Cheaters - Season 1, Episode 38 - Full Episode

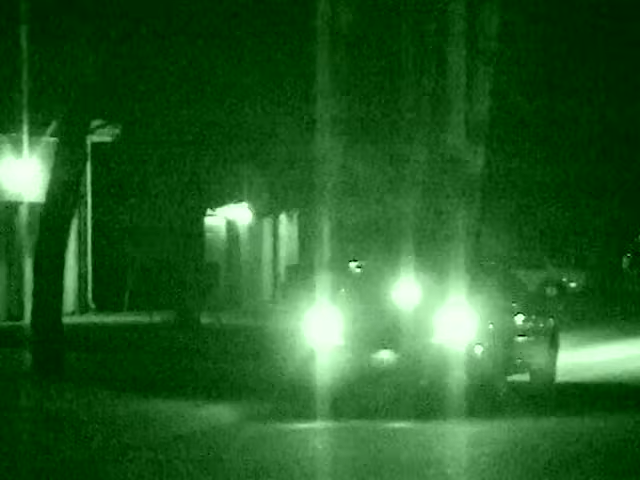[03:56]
Investigation day 3. Cheaters agents move into position near the residence that Andrea shares with her boyfriend.
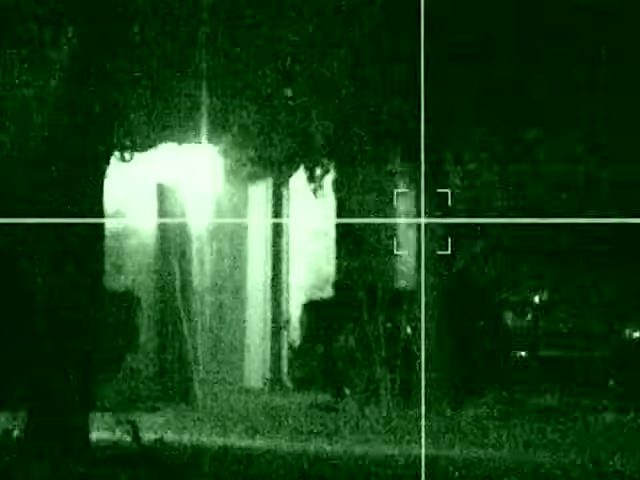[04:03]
After hours of waiting, PIs see an unidentified vehicle approaching the house. An unknown female exits the car and strolls up to the front door. Cheaters investigators watch closely as the female friend is escorted down the walkway to her car by suspect Jermaine White. They're tailed several miles to a local bar and grill.
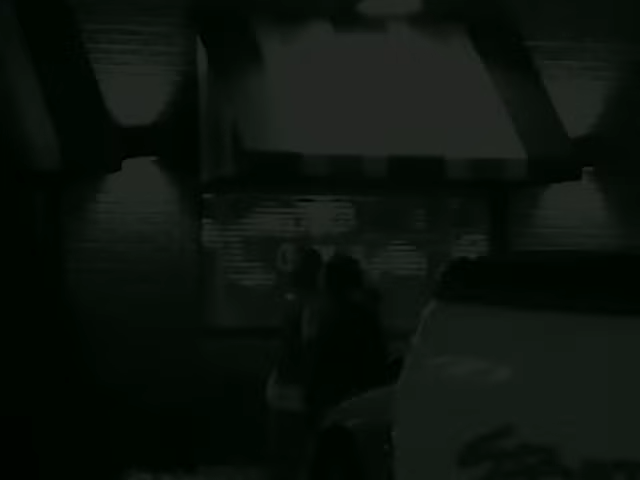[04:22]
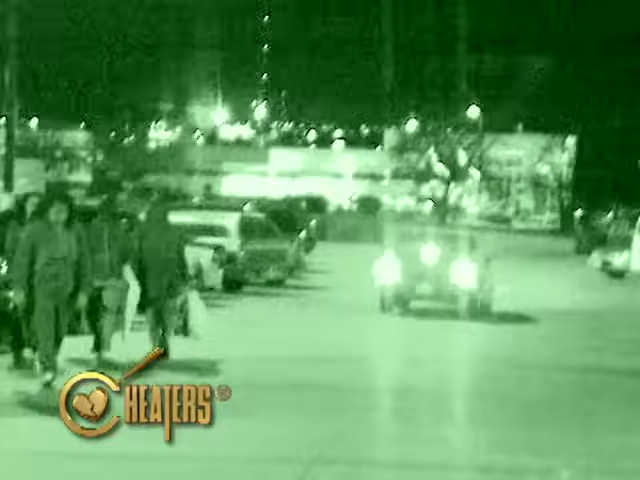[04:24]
After a delightful dinner, the couple is followed to a nearby superstore where the two are observed holding hands while browsing the aisles.
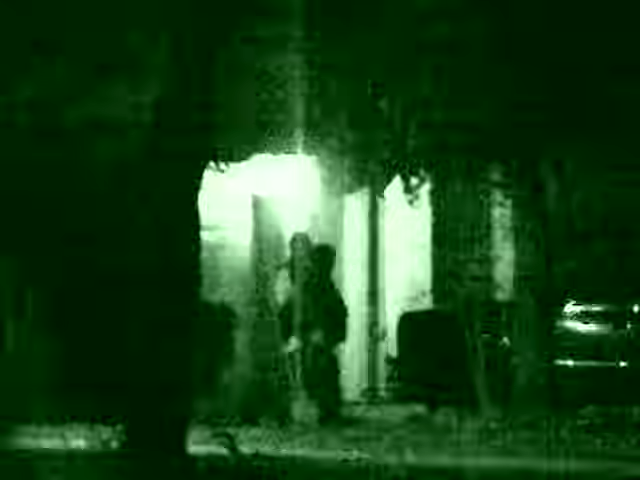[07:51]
we observe Jermaine leaving with this female.
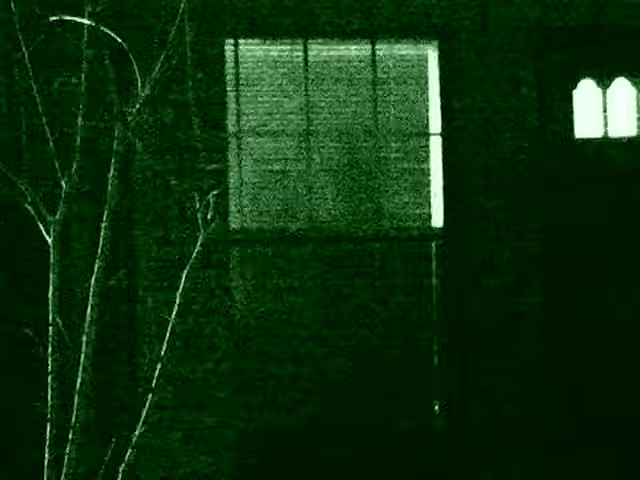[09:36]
We started to see some lights go off, so I know they're gonna be there for a while.
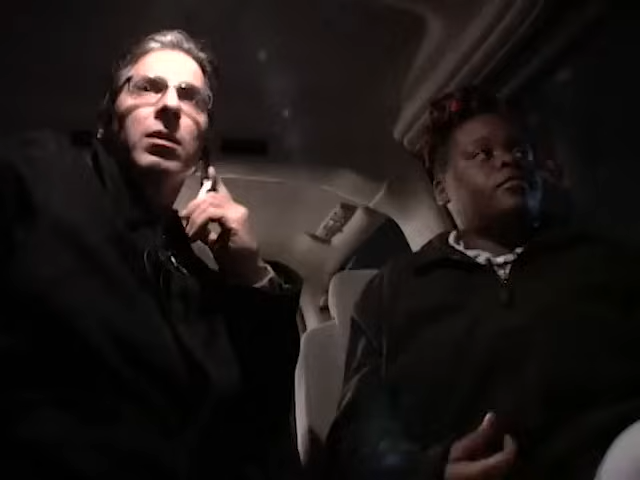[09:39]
All right, we're on our way. Are you out front?
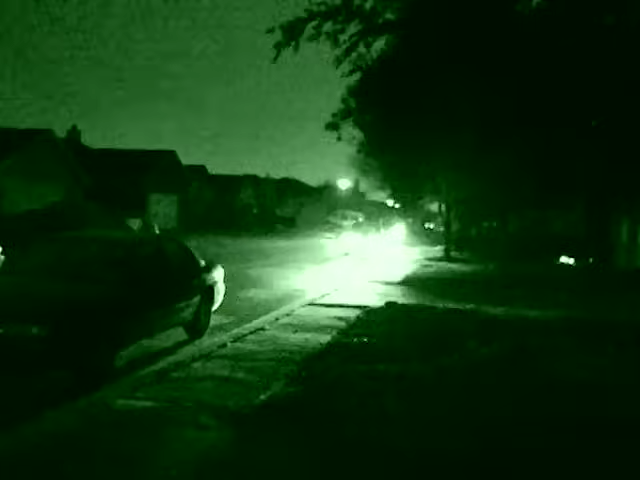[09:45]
Okay, yep, I see it. Okay, you ready? Okay, you stay right here.